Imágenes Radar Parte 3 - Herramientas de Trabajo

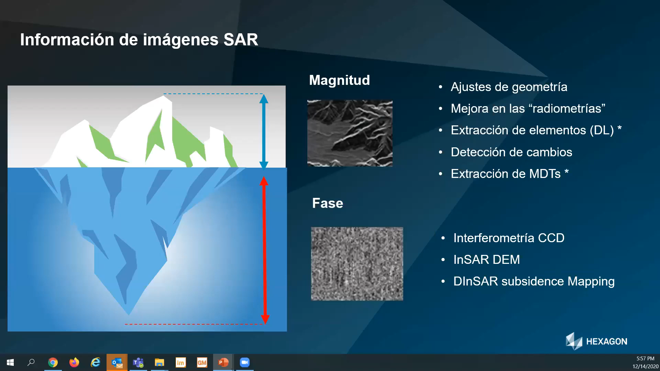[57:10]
conclusiones sencillas nuestra imagen tiene más información de lo que nosotros seríamos capaces de extraer con unas herramientas estándar le damos ese valor añadido a nuestra información